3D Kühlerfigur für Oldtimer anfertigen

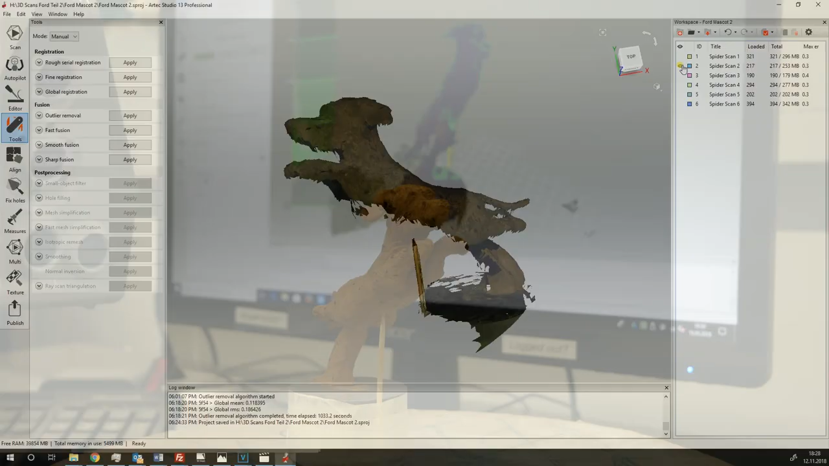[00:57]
Von dem Modell werden verschiedene Scans aus unterschiedlichen Richtungen angefertigt.